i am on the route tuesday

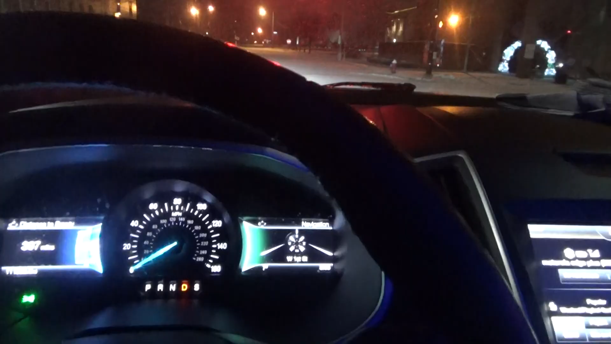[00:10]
And the roads are worse here in town than they are in out of town.